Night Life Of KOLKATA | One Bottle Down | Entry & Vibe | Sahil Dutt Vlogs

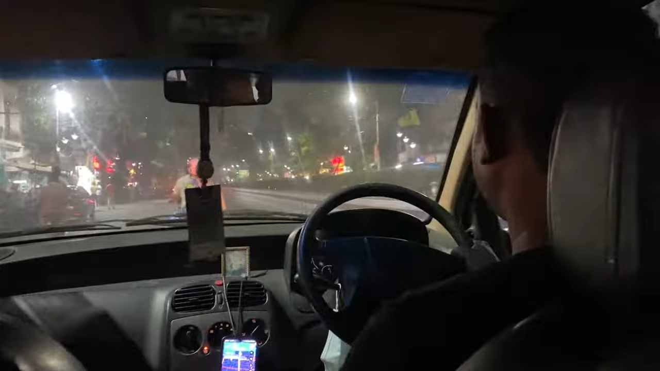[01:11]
And this is the famous hotel, Park, which is the name of the street.